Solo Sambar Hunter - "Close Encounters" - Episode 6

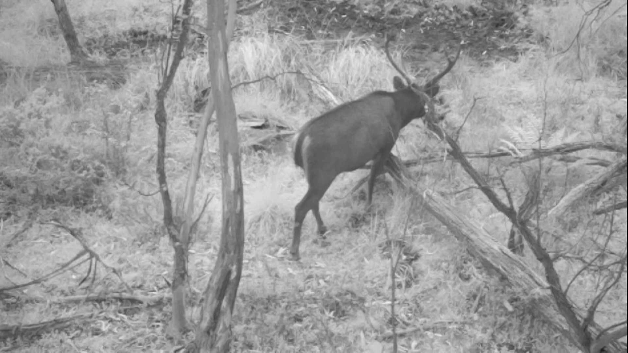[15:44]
And was pleased to find that it had captured the stag returning to the wallow. But only at night, 4 days after the close encounter happened. No other time did he return again.